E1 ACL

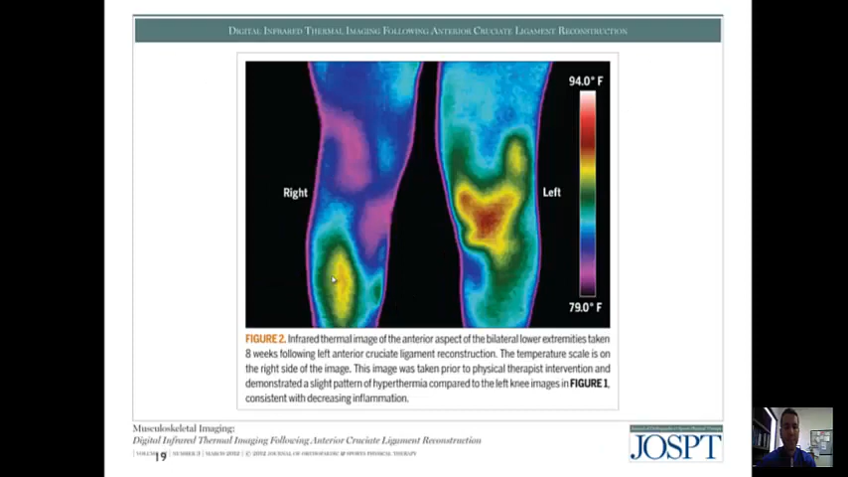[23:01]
On screen: scale top 94.0°F, scale bottom 79.0°F
You can see here just the persistent inflammation even later on in the later stages. This is 8 weeks post-reconstruction.